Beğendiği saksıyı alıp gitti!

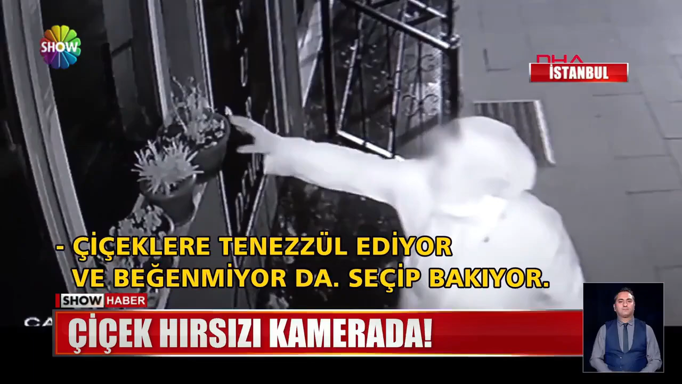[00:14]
Çiçekleri tenezzül ediyor ve beğenmiyor da seçip bakıyor. Çok üzücü bir durum ve bunu gözüne kestirip alıyor.
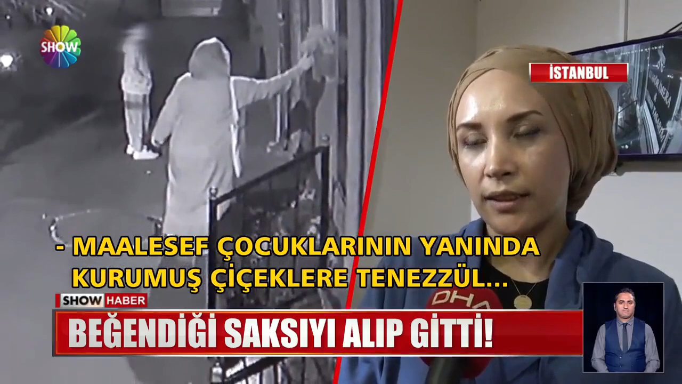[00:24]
Maalesef çocuklarının yanında kurumuş çiçekleri tenezzül edip bir saksının alınmasıyla başlıyor. Yaklaştı, seçti. Kendi malıymış gibi alıp gitti. Tenezzül, çocuğa da bakıyorum.
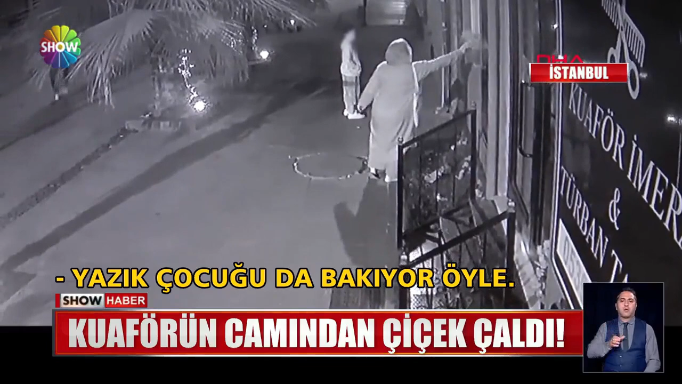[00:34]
Ona tenezzül edilmesi de hiç hoş değil. Yani bir annenin bunu yapmaması gerekiyor. İstanbul Arnavutköy'de yanındaki iki çocukla yürüyen bu kadın kuaförün önündeki saksılara yaklaştı.